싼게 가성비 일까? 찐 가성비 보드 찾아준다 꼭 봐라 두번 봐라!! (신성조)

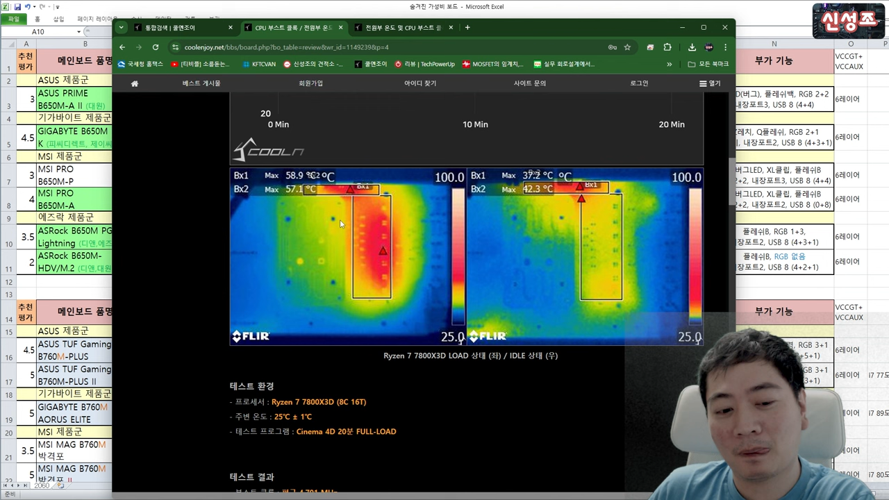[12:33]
59도에요 라이트닝 다시 한번 보여드릴게요 라이트닝이에요 라이트닝 59도입니다 근데 후면에 같은 위치를 직접 측정하니까 이건 전면이에요 후면 53도에요 MK는
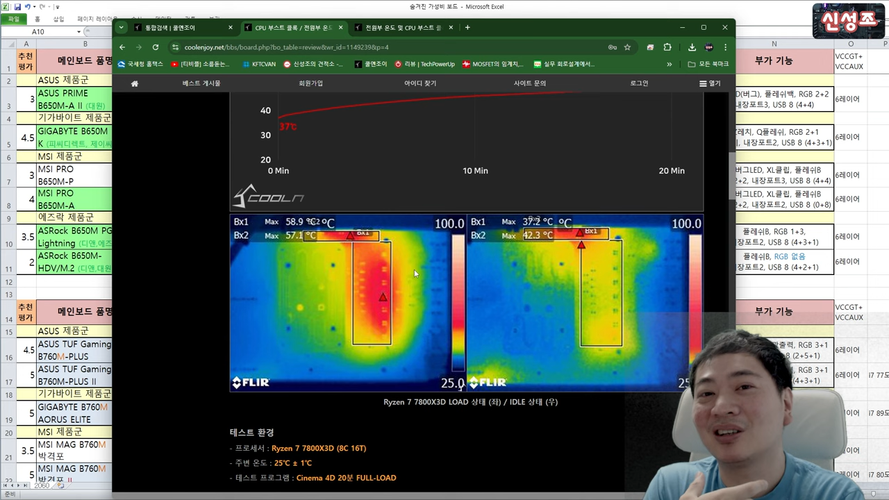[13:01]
없으니까 그 후면 온도 체크는 안되니까 센서만 믿는거야 근데 에즈락은 센서 온도가 물에 10도나 낮게 찍혔기 때문에 실제 온도보다 낮게 찍히는거에요 실제 온도가 뭐다?
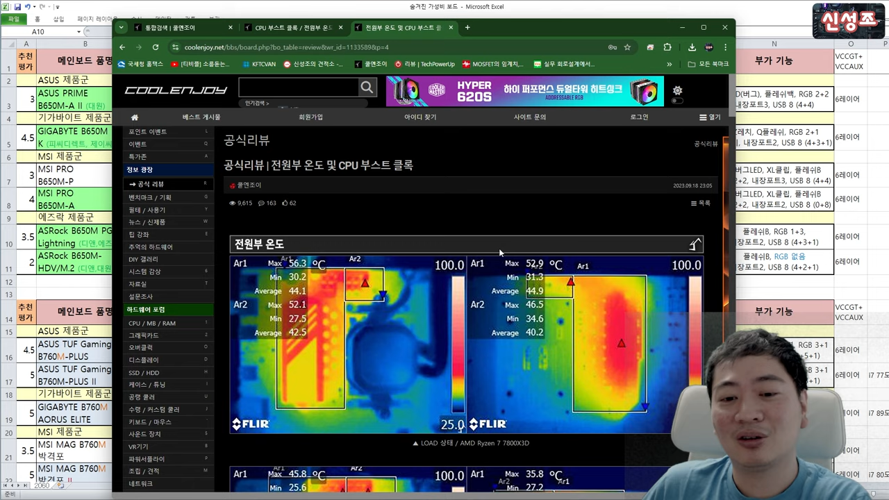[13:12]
지금 드라이브 모습팬 아닌 MK보다 에즈락이 높죠 그래서 아무리 드라이브 모습팬 썼어도 허접한 박렬판 달면 답이 없어요 왜 허접한 박렬팬이라고 얘기하냐